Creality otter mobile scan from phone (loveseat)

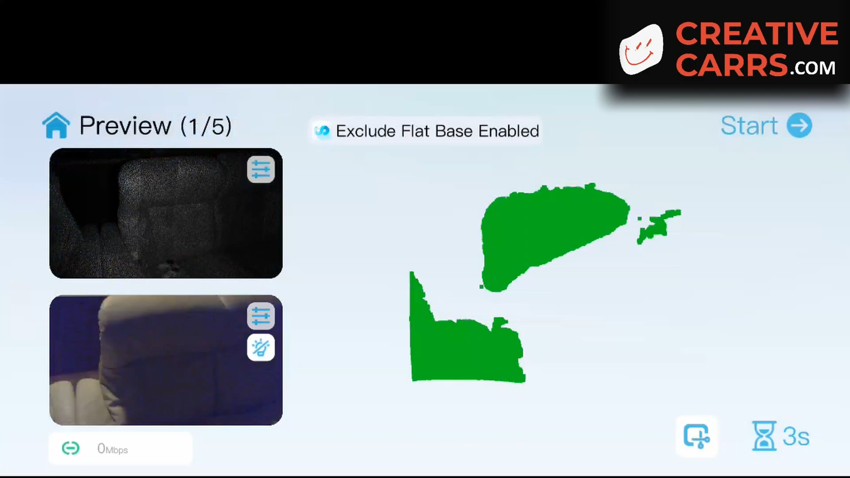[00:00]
Welcome back. I wanted to make this video because someone asked if you
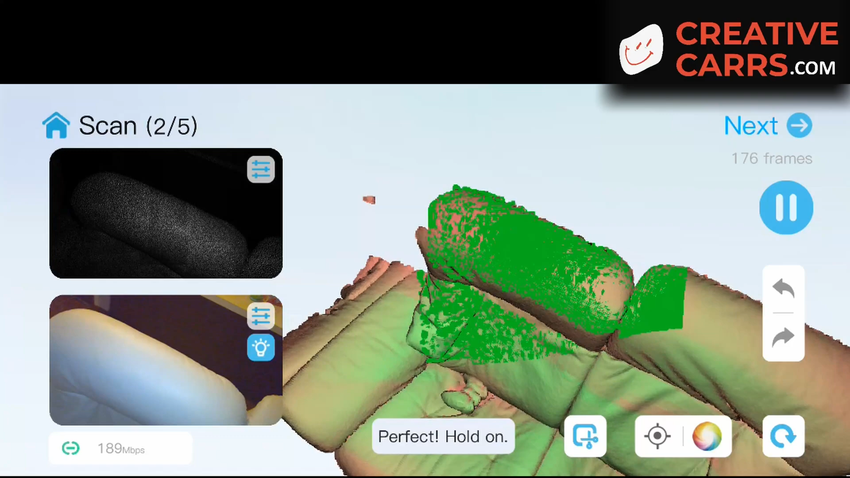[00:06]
are able to scan large objects with a Creality Otter when you are tethered to your phone as opposed to tethered to your desktop.
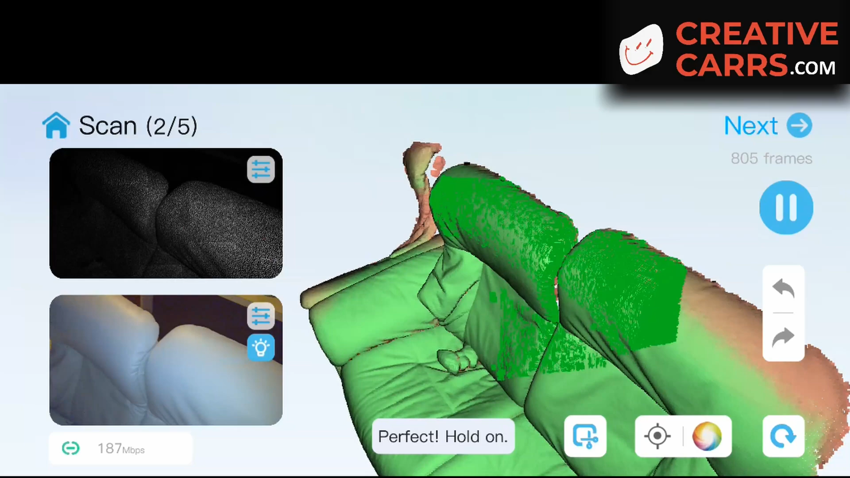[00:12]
And the answer is yes.
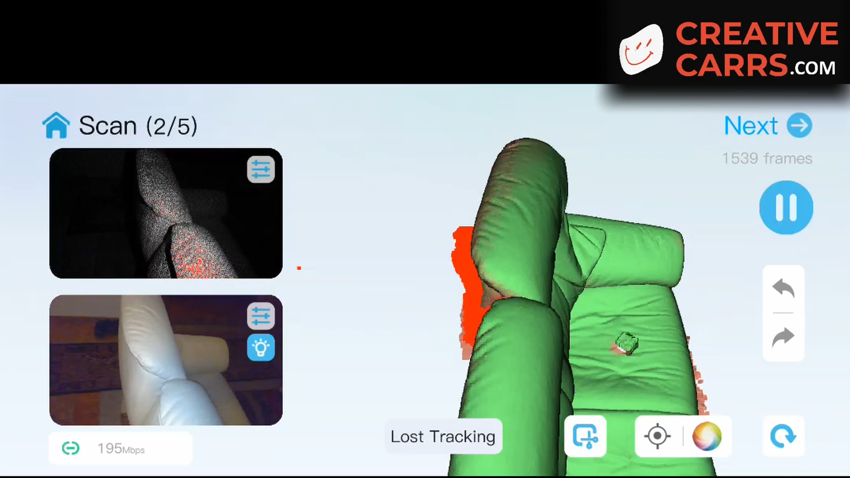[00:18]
And to make an example of that, since it's cold and snowing in Michigan, instead of going outside and scanning a car, I thought I would scan the slow seat that we have laying around.
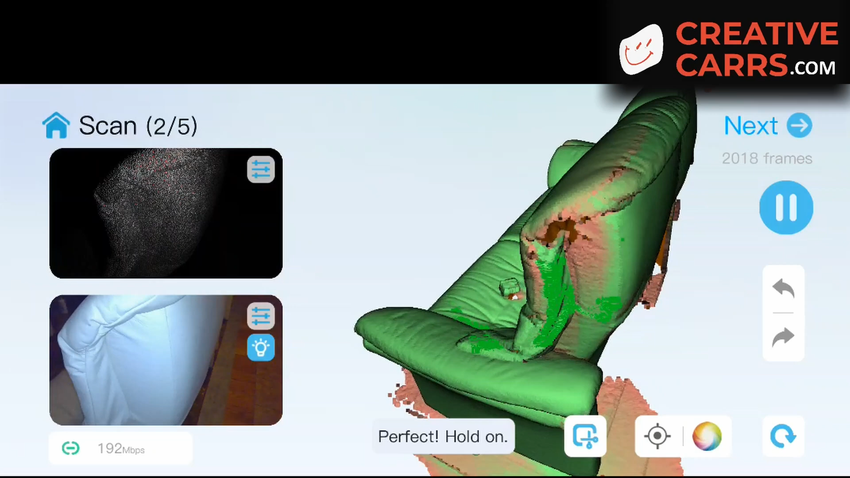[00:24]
So I put the scanner in the geometry
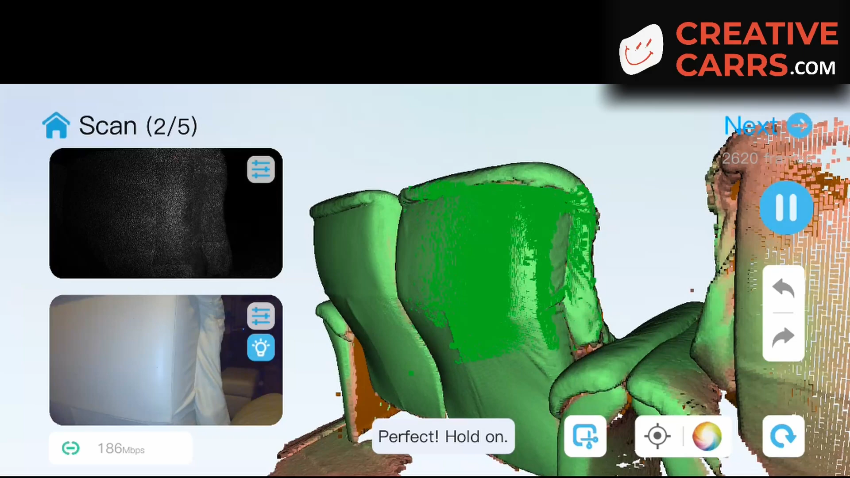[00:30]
mode fast and turn the spotlight on just because the lighting isn't real great in there for this.
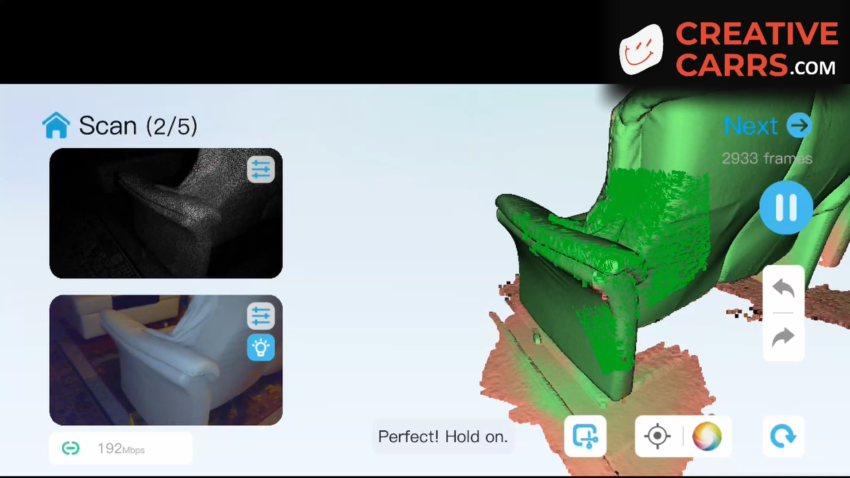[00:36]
And in real time it took about 15 minutes just scanning at a casual pace.
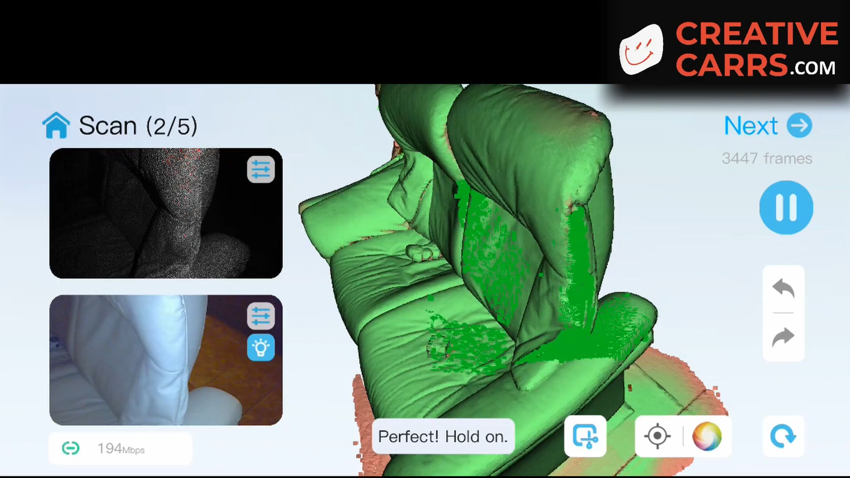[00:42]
Obviously it's sped up here just to make it easier to watch, but it was pretty easy to scan as a whole.
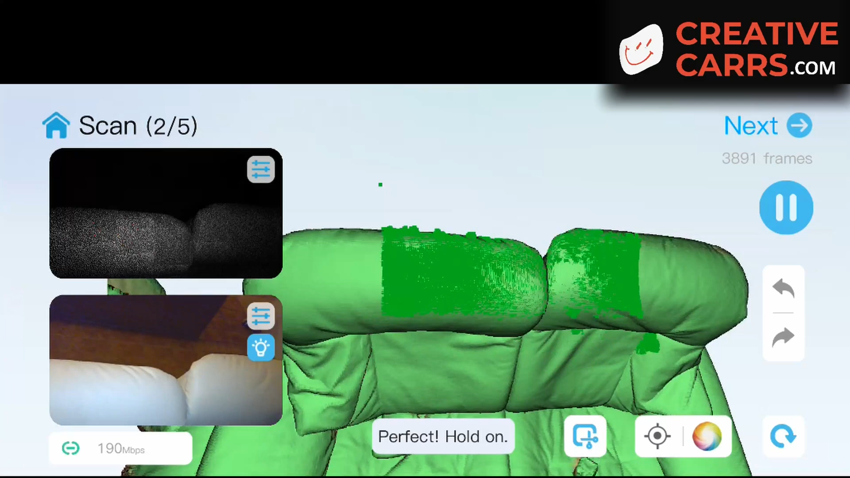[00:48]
You can see I go back and forth on the screen to make sure that I've got everything scanned in the red, or at least most of it.
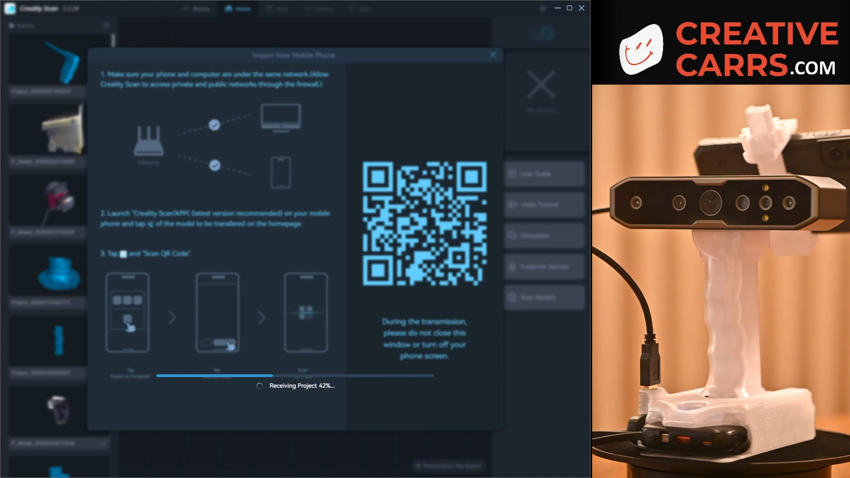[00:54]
And then once I'm done with that,
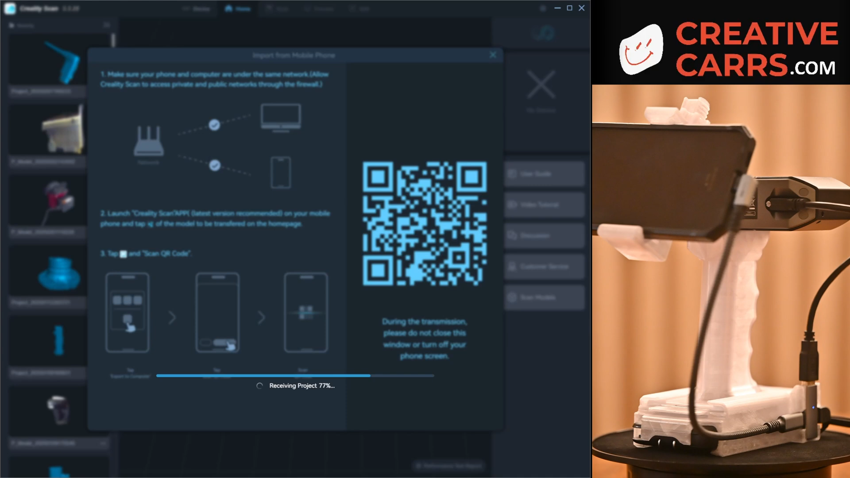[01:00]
I wind up sharing it to the computer by scanning the QR code because it's much easier to deal with these files on the desktop as it is on your phone, especially for the larger files.
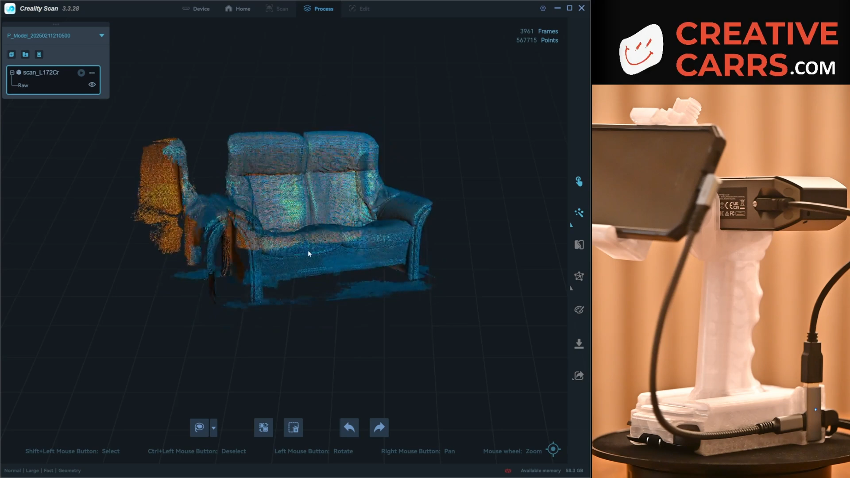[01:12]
So we'll look through at the point cloud optimization just real quick.
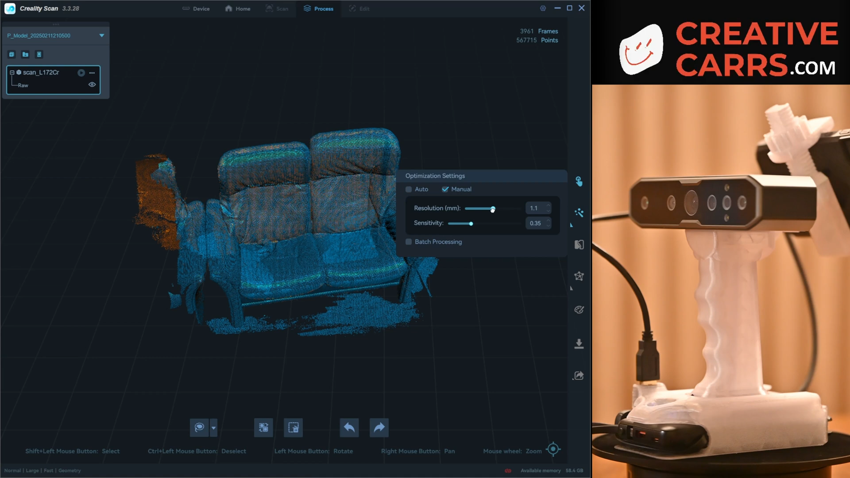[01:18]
And since it seems pretty reasonable and I don't need the highest resolution, I'll just put it sensitivity,
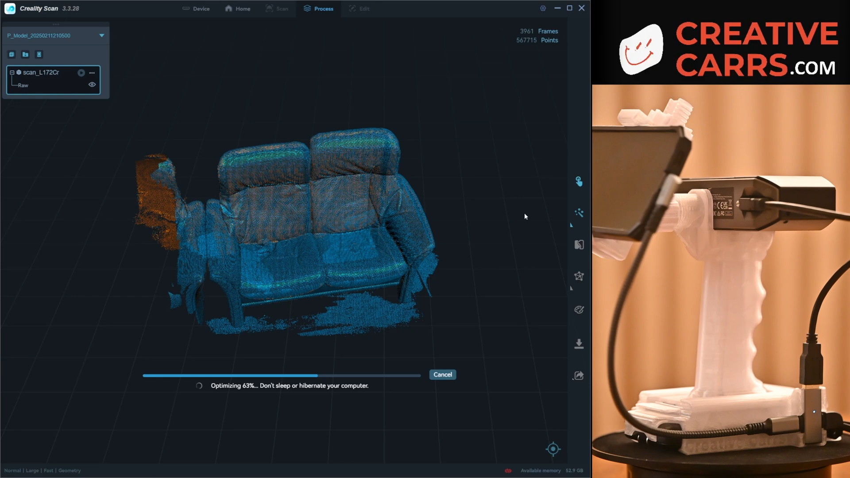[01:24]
kind of the middle setting, and we'll let it run through and think for a minute.
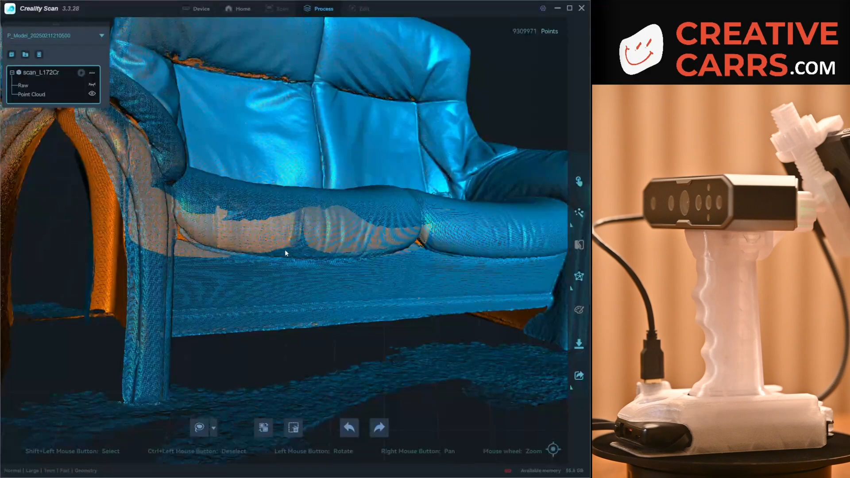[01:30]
And then taking a look, it seems to have captured most of the texture fairly well. And to save a little bit of time and computational power, I'm going to take out the stuff that's not of interest before I mash, just so that it's not meshing things that I don't really care about.
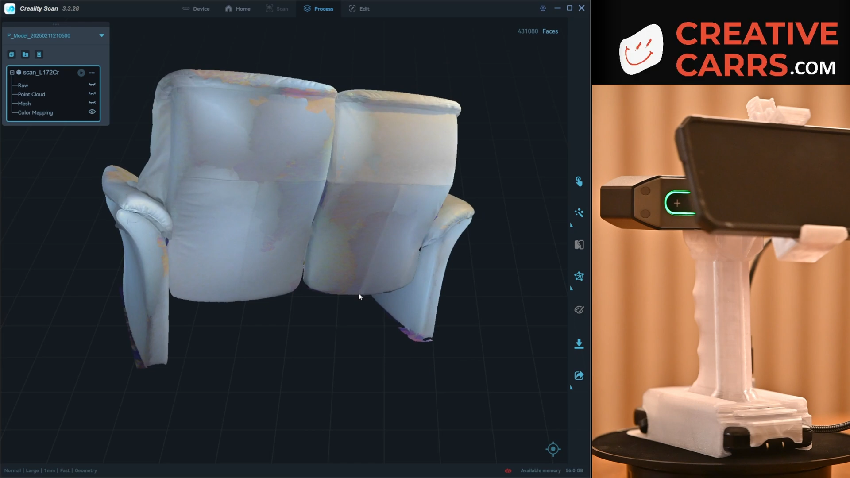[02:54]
So you can say again, the lighting wasn't very good in there and the camera's not really spectacular for that, but it gives you a good general idea of what I was scanning and what I was working with.